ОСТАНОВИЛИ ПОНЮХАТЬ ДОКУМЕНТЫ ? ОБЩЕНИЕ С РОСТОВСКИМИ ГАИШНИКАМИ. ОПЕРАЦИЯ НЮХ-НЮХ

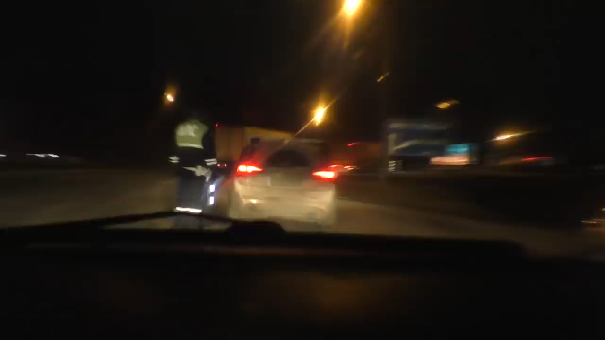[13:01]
А, номер протирать, все нормально, ребят. Вот. Так что такие дела. Ну ладно, поехали мы, в общем, дальше.